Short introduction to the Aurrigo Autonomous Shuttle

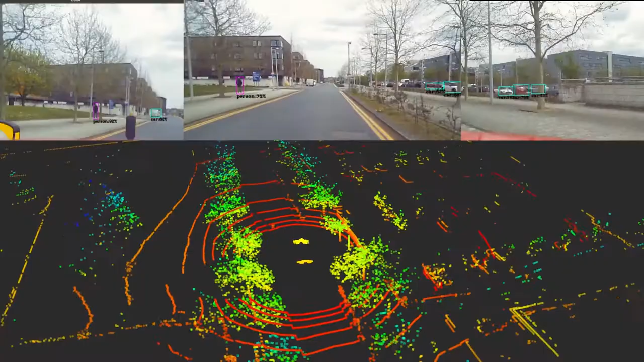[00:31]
The cameras, lasers and other sensors measure where any object is in our field of view and if they're going to be anywhere near our path the vehicle slows down and will come to a controlled stop if it needs to.